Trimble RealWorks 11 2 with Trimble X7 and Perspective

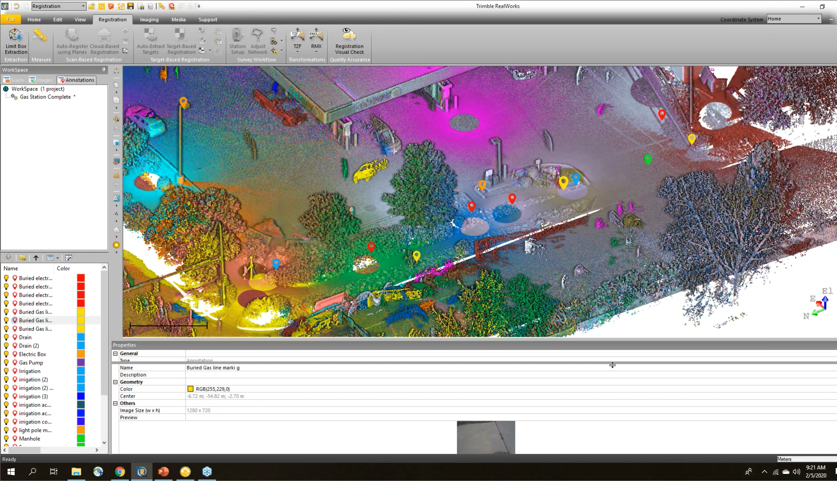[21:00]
Here's one over here. So looking at the point cloud, I really don't see much out here. It looks like there was a car driving by. Oh, no, it's a crack.
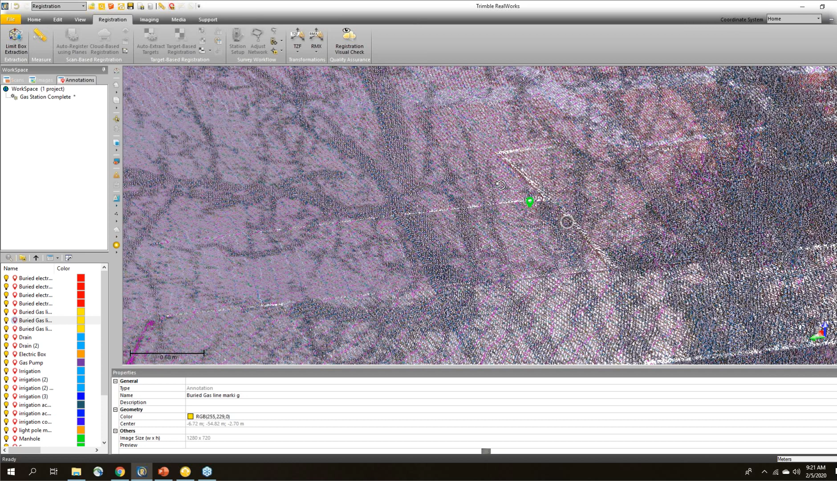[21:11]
There's a crack in the ground. But I don't really see anything there. But if I tap on this annotation, I can see that there was a lid to a sewer access there.
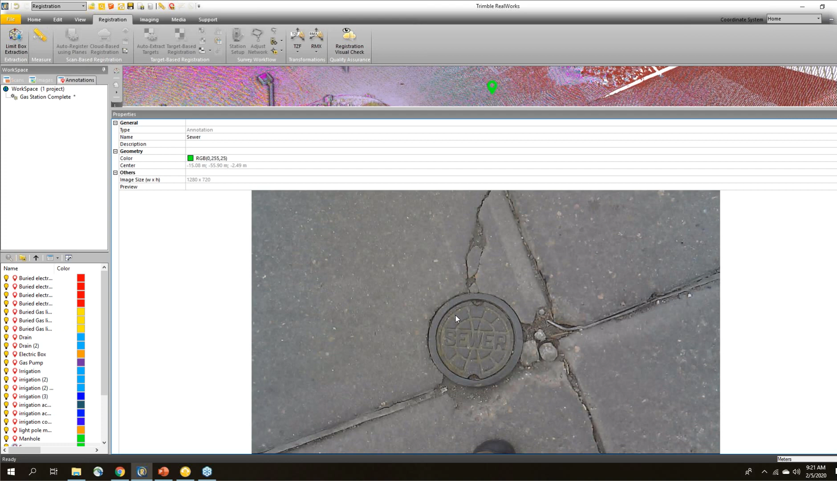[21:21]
So I can see it right there. And then now when I come back and look at the point cloud, I can actually kind of make it out.
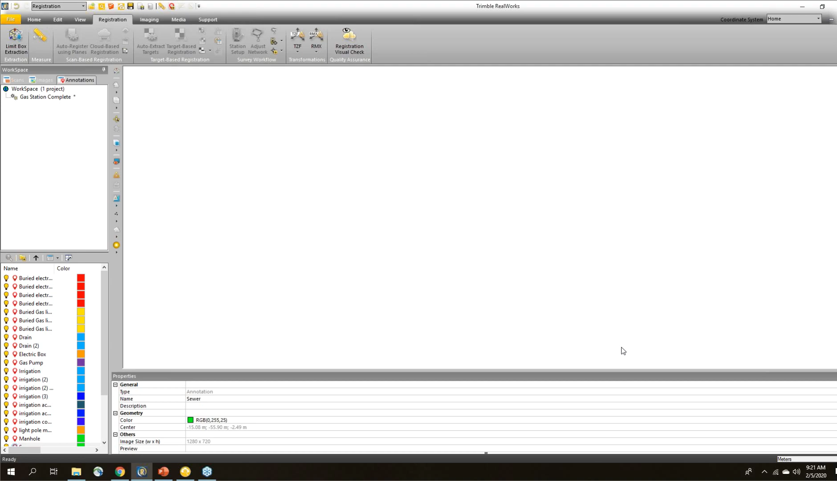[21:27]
But you can imagine if these features were important to create in your final model or final drawing,
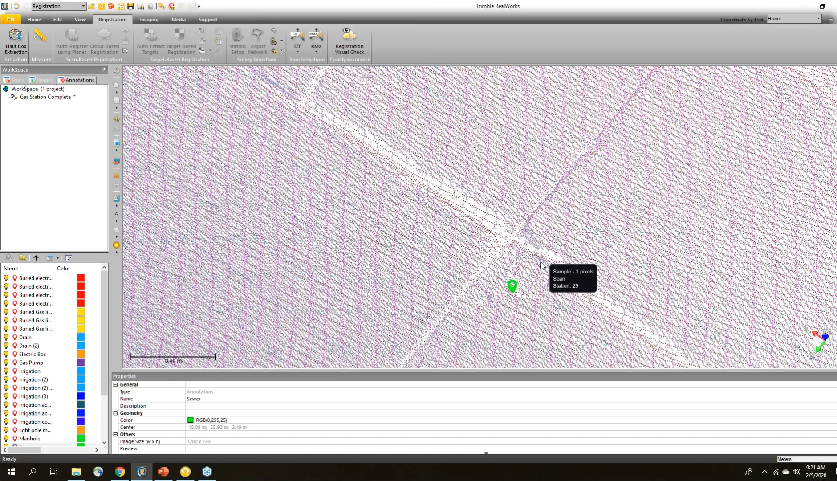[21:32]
it could take days to go through looking at the point cloud to try to find something, you know, small and flat on the ground. But by adding these annotations while you're in the field and everything is clear,
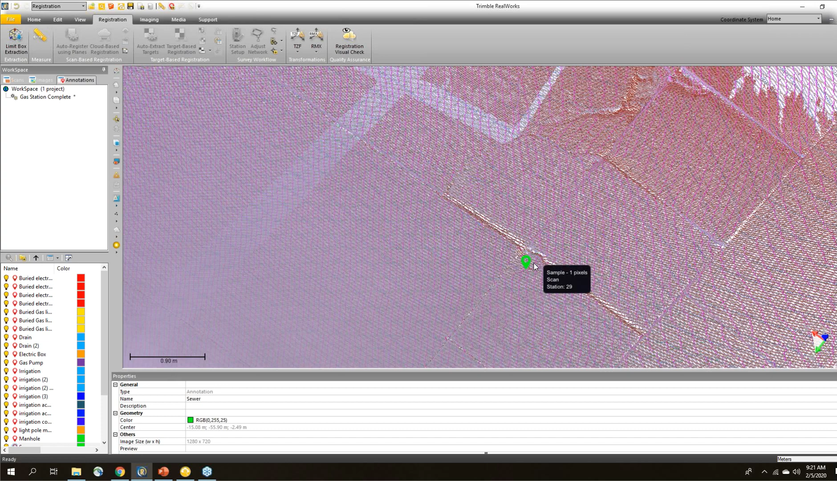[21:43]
it makes it so much easier to find these important objects once you get back to the office.
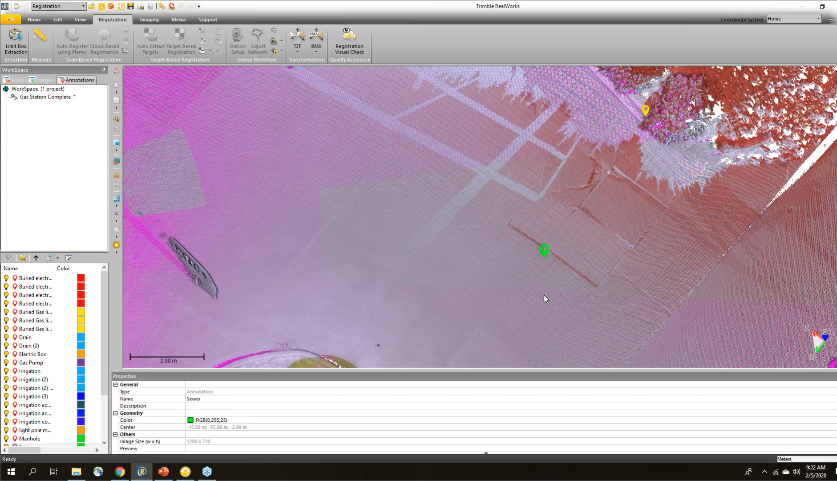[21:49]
Now, of course, over here, we've got another manhole and that sticks out because it's quite a bit larger.
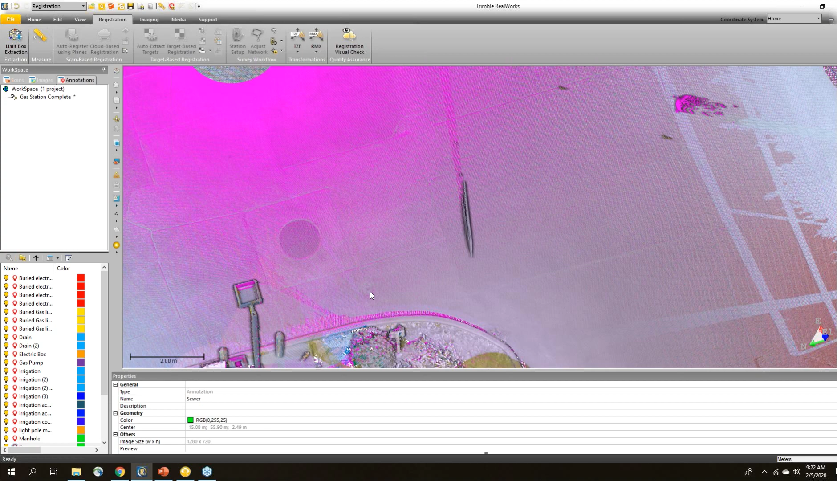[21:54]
Here's some other ones over here. But the annotations make it so much easier to find those.
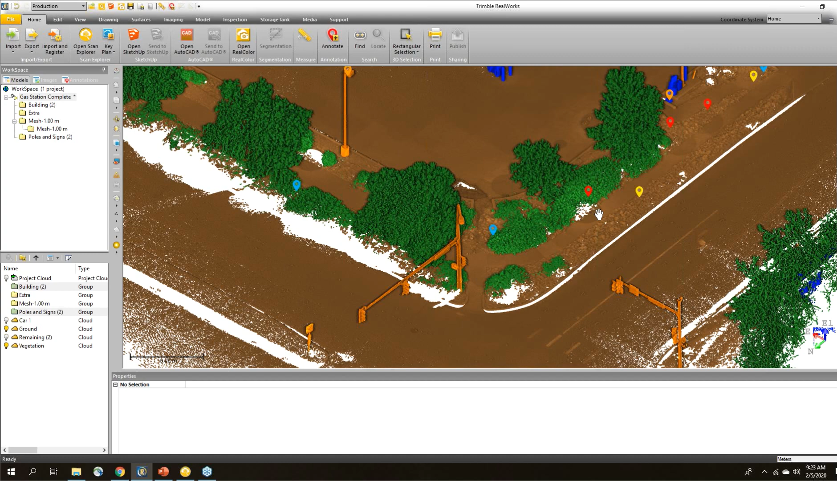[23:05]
But it didn't take too long. I essentially just used the segmentation tool and quickly added those to a new classification layer. The classifications are super useful for cleaning things up and making it easy to look at and identify. For example, if I just wanted to see the light poles, I could go into these poles and signs, just select all my light poles and choose view only this.
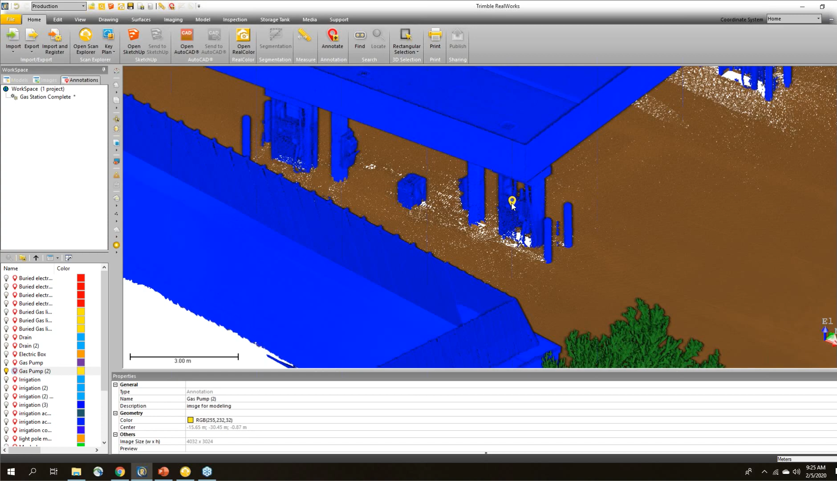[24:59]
So now if I select that, then I can go in and look at that, and I can see a lot more detail for when I go to start modeling it,
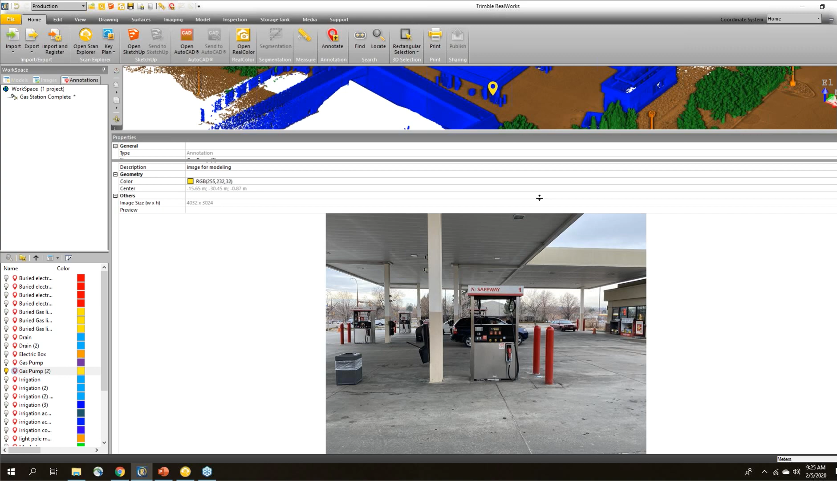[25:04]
and it's in the right position for me.
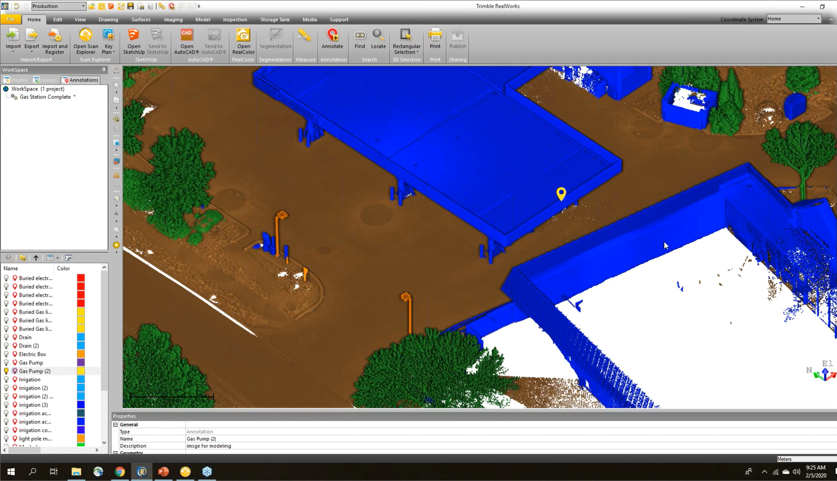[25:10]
Now, I told you a little bit earlier about importing and creating those panoramic images. If I go to Scan Explorer, this is a tool within Trimble RealWorks, allows you to see station-based views.
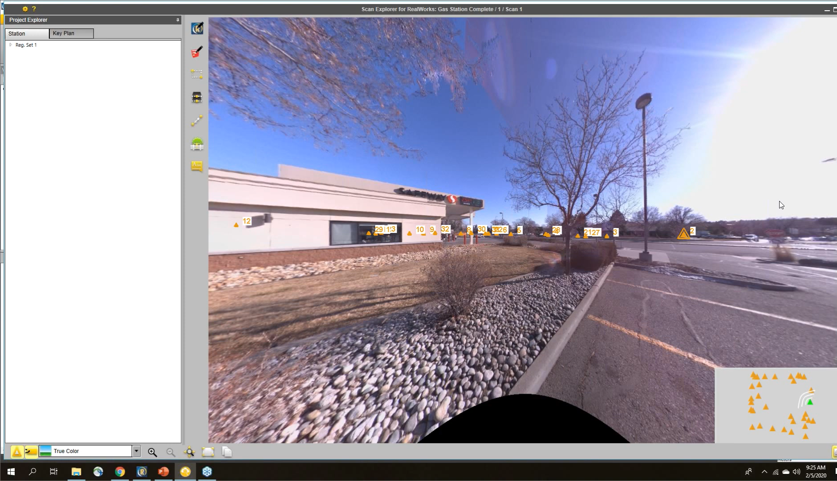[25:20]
There's a really cool guy out scanning, listening to some music, it looks like. But in here, we can go through and select different stations that we want to look at.
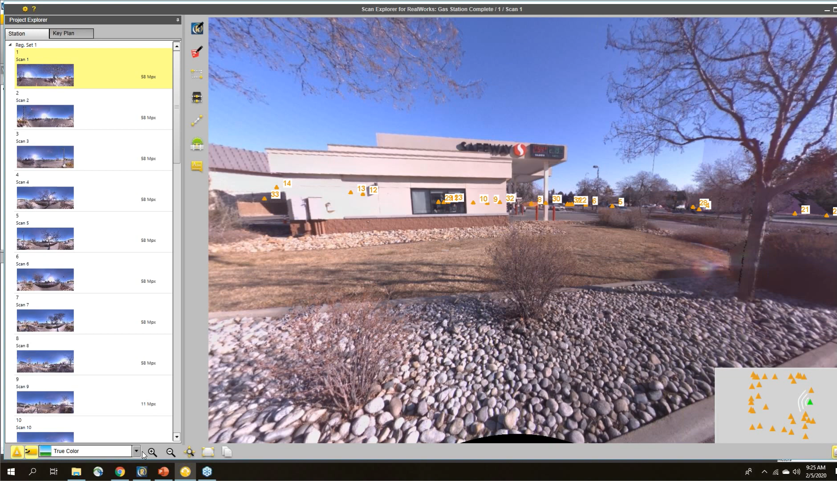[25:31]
We can select different renderings. So this is true color, this is using the panoramas that Perspective created. We can also see the data in an intensity-based view, so different surfaces are giving us different intensity.
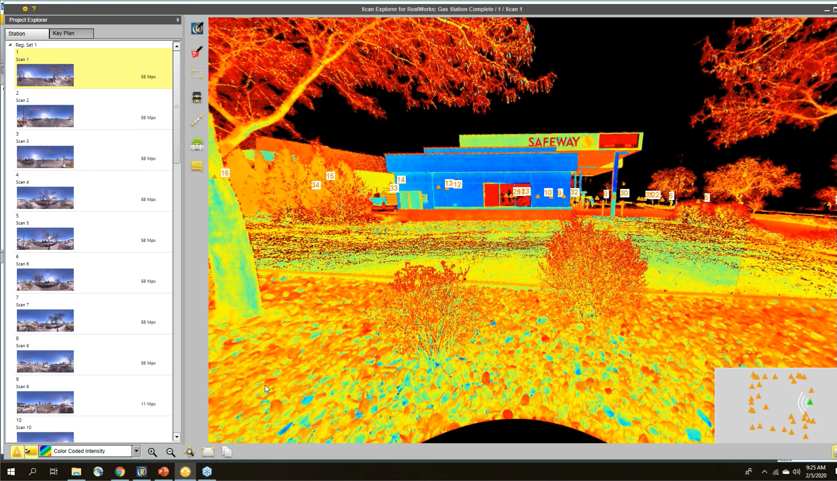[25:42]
And also look at it, for example, in a gray scale.
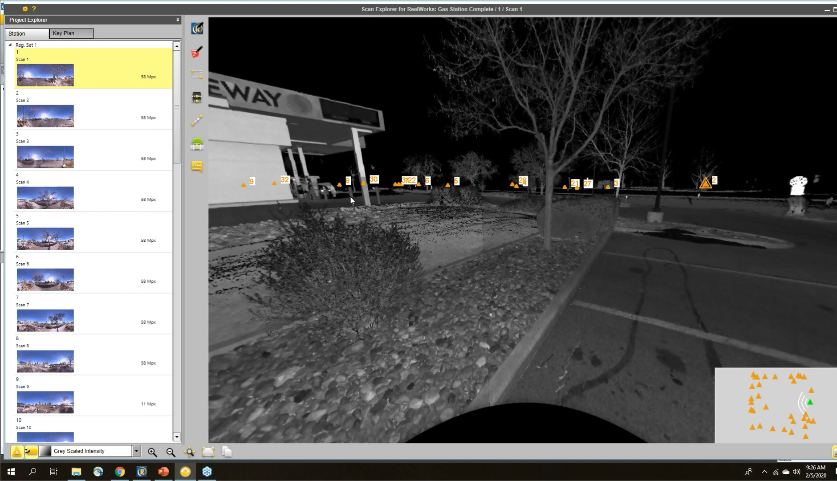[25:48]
So this is nice for going through and finding different features.
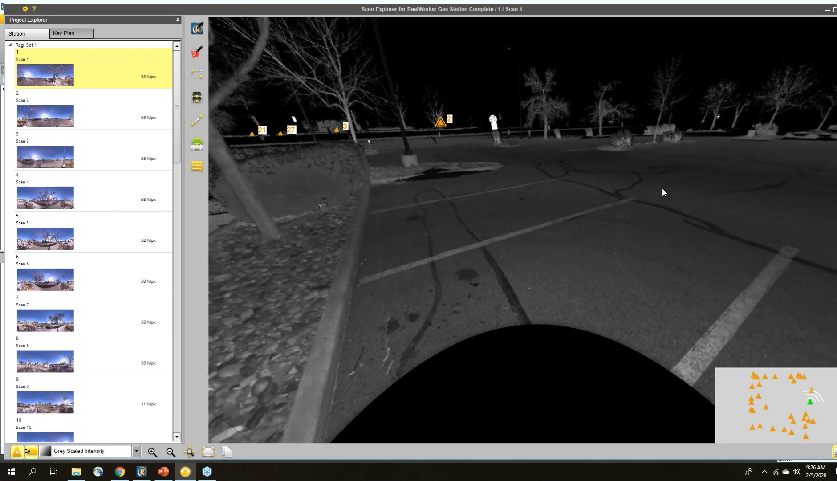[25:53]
For example, if I wanted to draw these parking stripes, I could do that on there as well. If I was to look at my 3D view, I can turn on my stations over here.
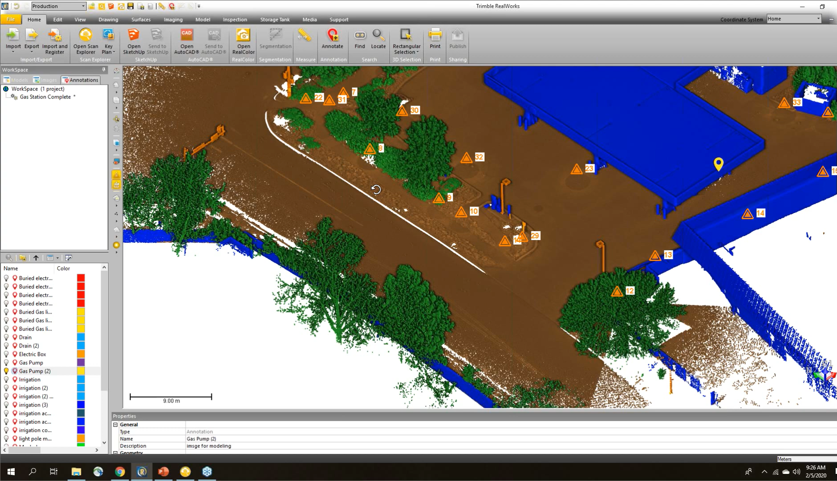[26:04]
And by station, we'll say station 10. I know that that was over by where the
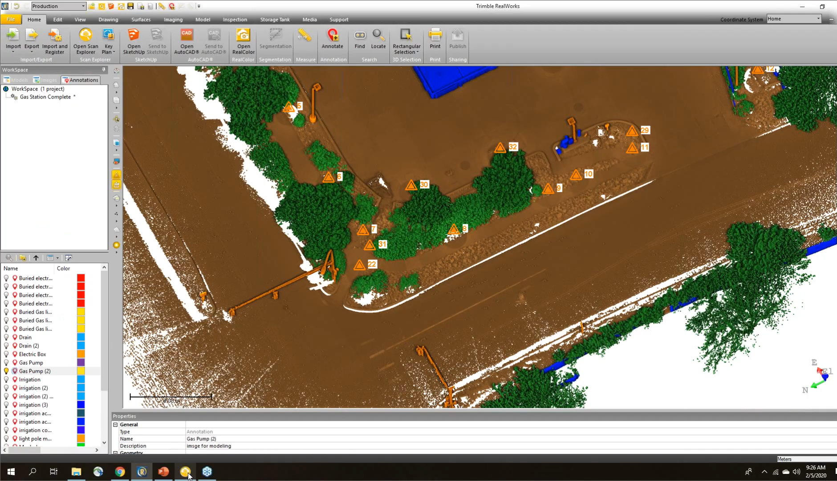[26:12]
line markings were. I can go there to station 10, change this to true color.